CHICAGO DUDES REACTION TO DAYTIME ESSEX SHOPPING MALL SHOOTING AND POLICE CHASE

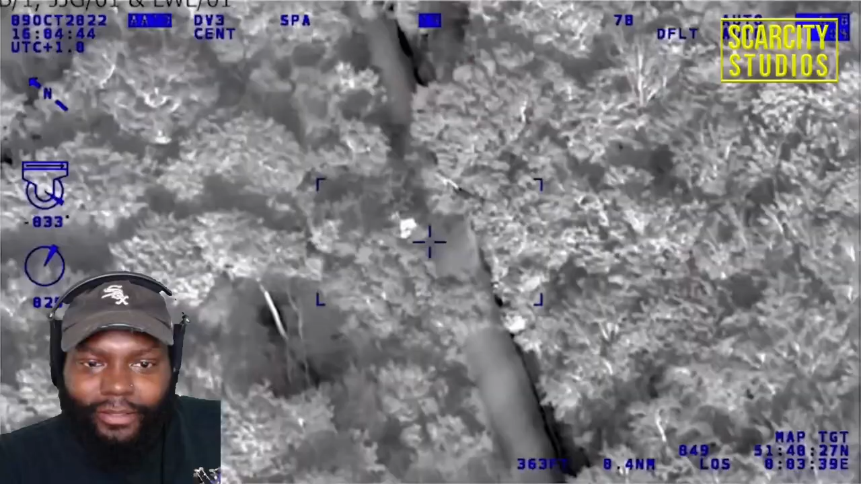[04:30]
a104 epping new roads uh approximately 50 meters wrong way around the roundabout wrong way around the roundabout just
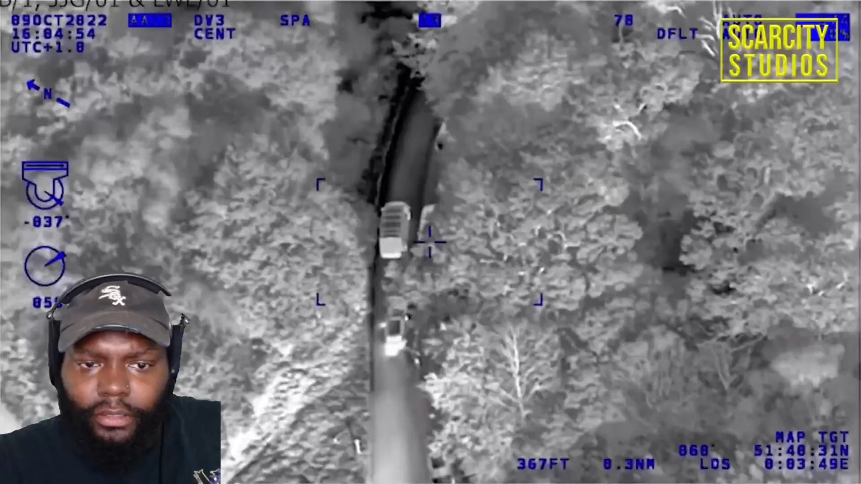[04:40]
entering the village now it's on the offside up to a t-junction currently bolt on the pavement on the pavement